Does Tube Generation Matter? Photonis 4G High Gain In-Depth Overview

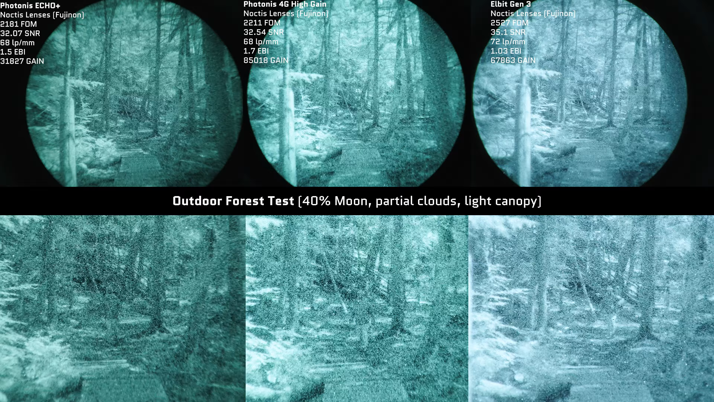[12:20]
It's a great in-between, and I don't think you're actually compromising too much or at all on any of the high gain aspects of the Elba tube. And we will see this with future testing. As you can see, the darker areas of the image, such as the areas underneath the trees near the little footbridge in front and under the stairs,
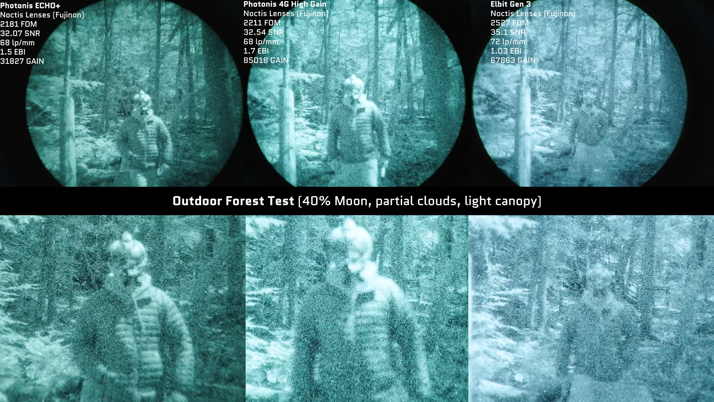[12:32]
are illuminated very similarly between the Elba tube and the 4G high gain tube. Although, one thing that the 4G high gain tube does have over the Elba tube is going to be that little bit nicer contrast,
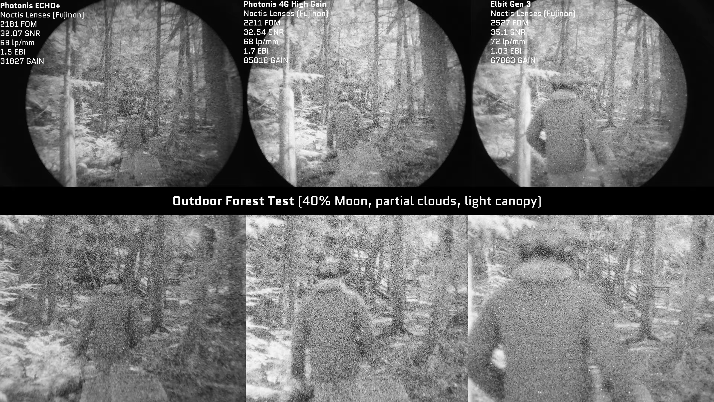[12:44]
where I think the image really pops a bit more, because you have a bit more of a differentiation between the lightest parts of the image and the darkest parts of the image,
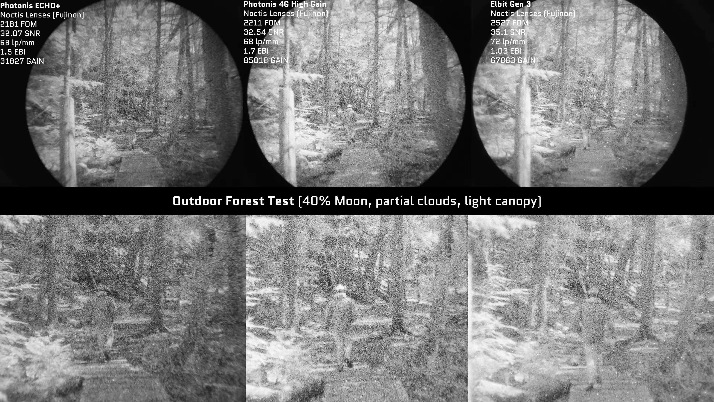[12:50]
allowing you to have a bit more detection range and distinction between objects with different values of light.